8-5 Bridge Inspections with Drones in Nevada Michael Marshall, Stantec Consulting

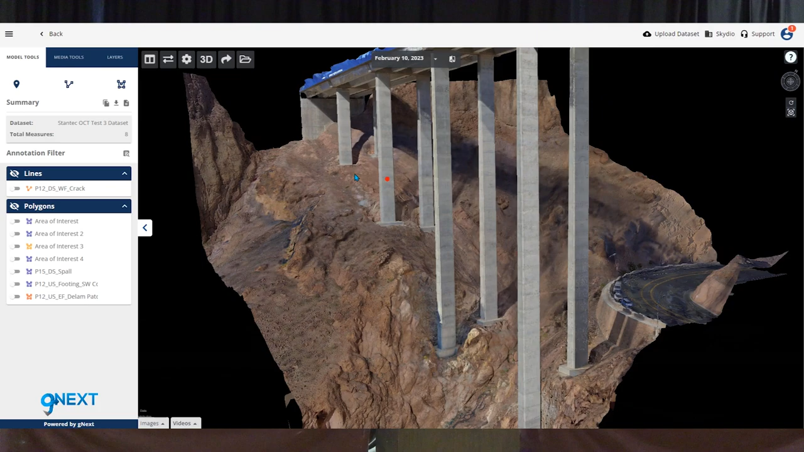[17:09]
So you saw some of the component models. This is actually the full scan of the approach columns taken from Gnext.
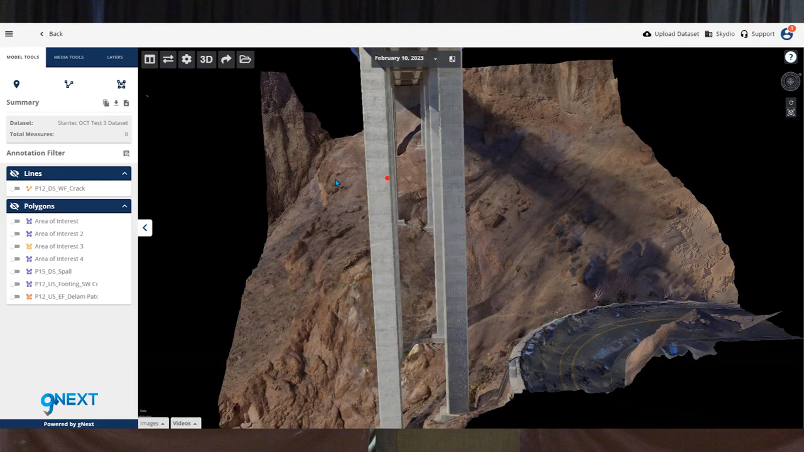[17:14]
So again, we talk about that deliverable. This is an internet site which we can give passwords to.
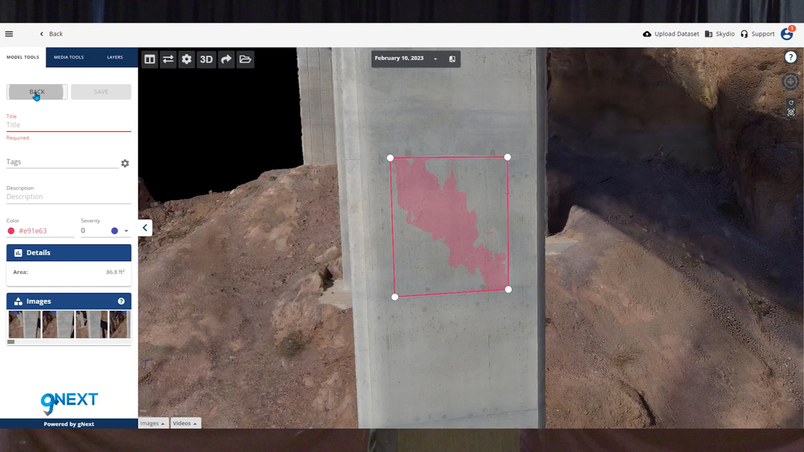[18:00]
So that's how it can integrate in with your bridge inspection reports. We can take those defects and export them out and plug them right into your commentary. So what you're also seeing is when we click on a certain area, we're also able to zoom in on a specific location.